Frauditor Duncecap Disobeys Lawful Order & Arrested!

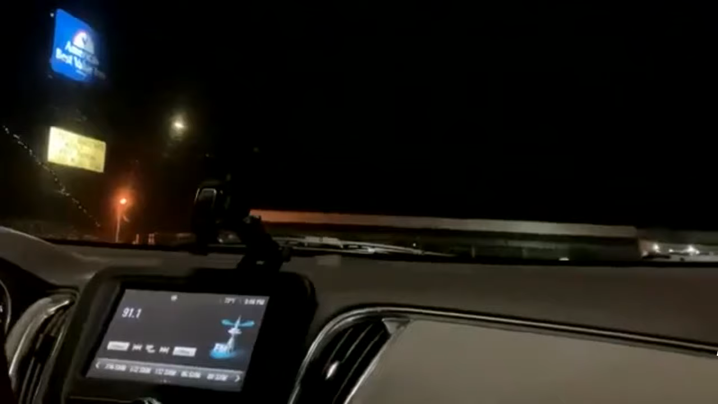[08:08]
Hey, what's up, guys? So we're here at the America's Best Value.